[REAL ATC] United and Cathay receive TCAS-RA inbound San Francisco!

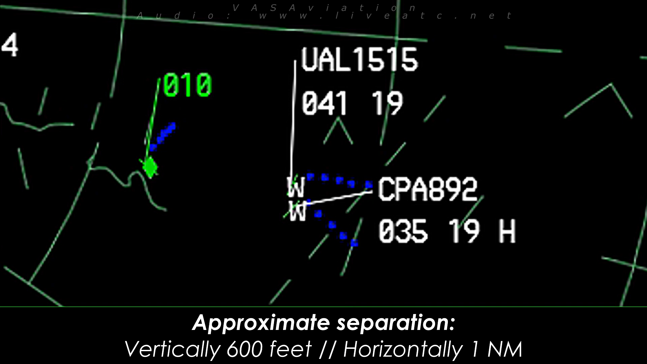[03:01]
United 1515, the heavy was late in our turn. They've got you in sight now. They're going to slow to follow you inbound. Maintain 180, or not the greater now to the brace.
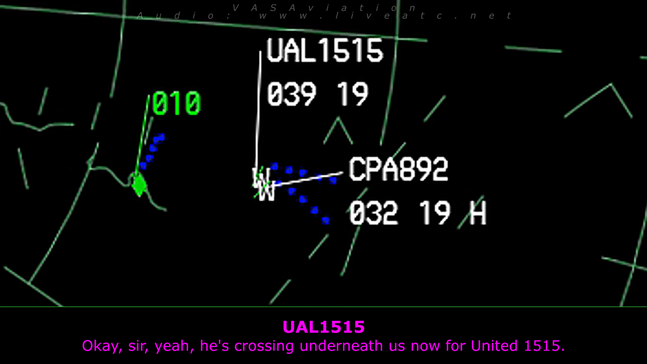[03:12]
Okay, sir, yeah, he's crossing underneath us now for United 1515. Affirmative, they're max speeds currently. They will flow to follow you. It's 1918, or not the greater, so that you're number one.
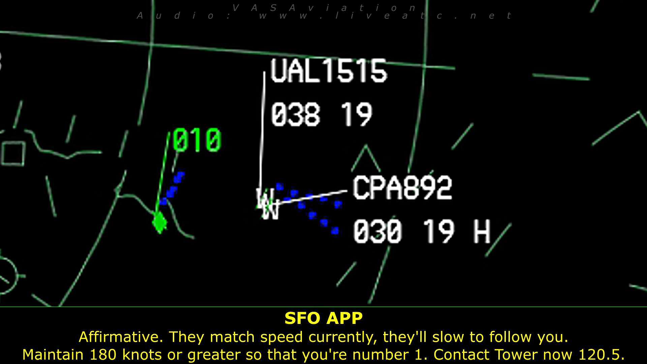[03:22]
Contact tower now, 120.5. 1205.
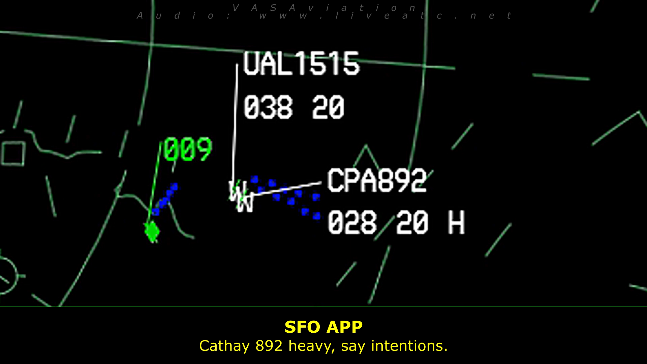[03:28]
Heavy, stay in touch.
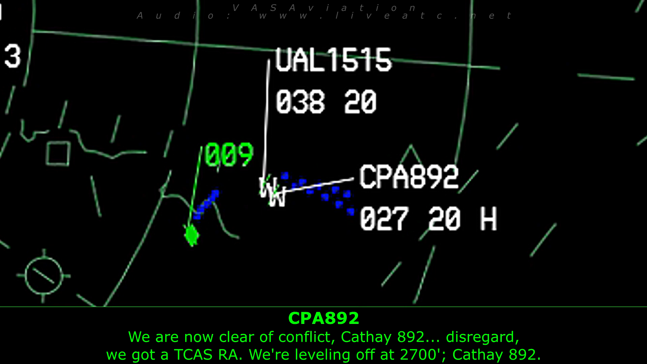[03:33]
We are now clear of conflict, KF892, or disregard. We have TKFRA, we're leveling off at 2700, KF892. KF892, heavy. Do you want to proceed inbound with a visual approach?
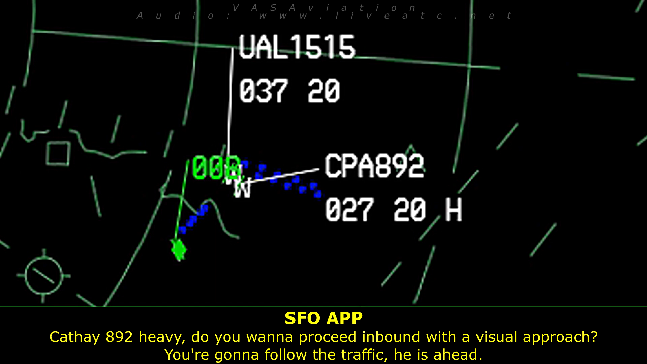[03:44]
You're going to follow the traffic. He is ahead. We can continue visual, KF892.
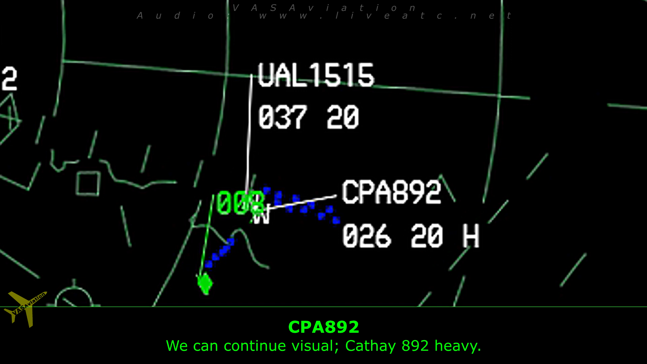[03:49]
KF892, heavy. Reduce to your slowest practical as soon as possible. Maintain the separation. Follow the traffic. He's for the right. You are clear.
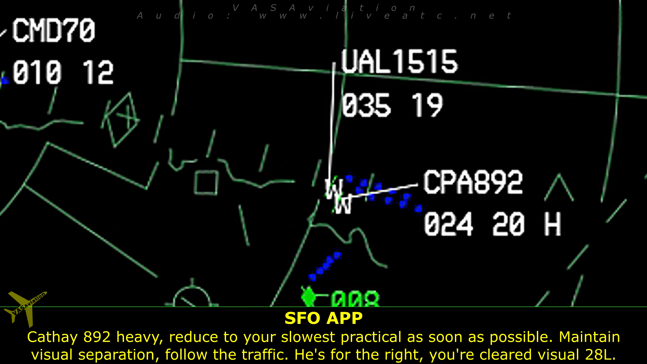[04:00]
The visual approach will make 281. Continue on visual for 281, KF892. Airframe 084, super, turn left heading 020, the center maintains 5,000.